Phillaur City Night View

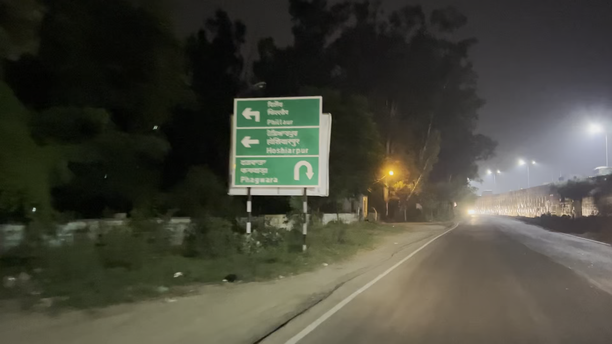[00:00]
लो जी आप पहुँच गए फलौर।
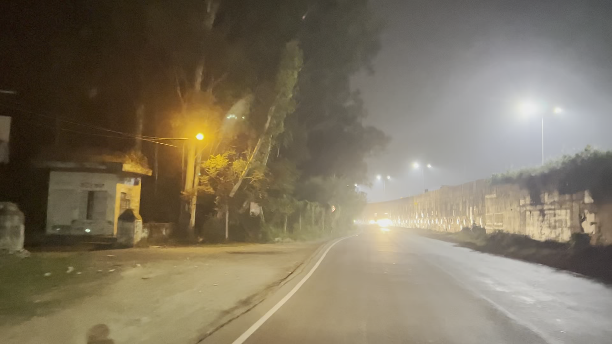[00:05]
जिहड़ा अगे स्टेशन आगा फलौर शहर।
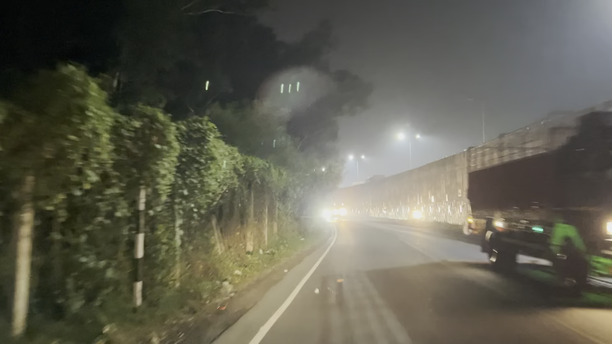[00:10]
रात को मैं पहुँचा तो देखते हैं शाम को या रात को कह लो भी फलौर शहर से किदा की चहल पहल या किदा की रौनक होंगी।
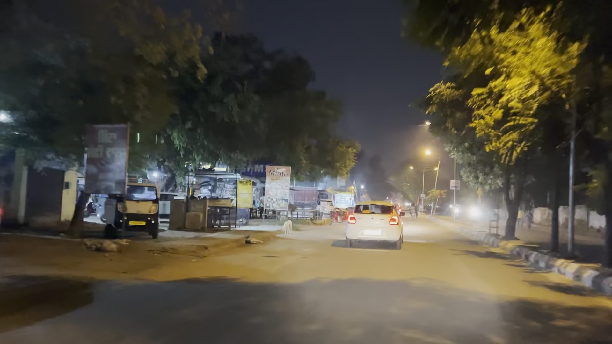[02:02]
आ देखो रौनक मेला तकरीबन ढाबिया दे हैगा।
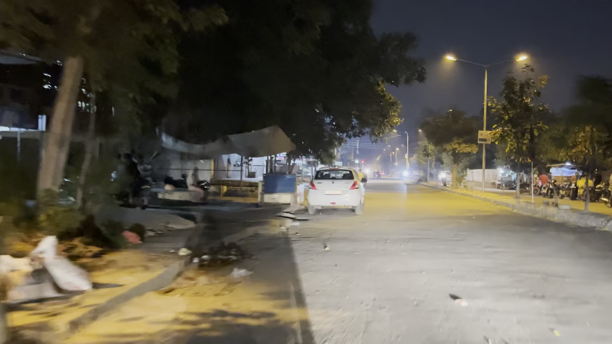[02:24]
अगों देखते हैं कि टर्न लें बाजार वालों। लक्कड़ बाजार आ इधर और भी जो छोटे मोटे बाजार आ देखते हैं। आ चौंक का नाम मैनू तो नहीं।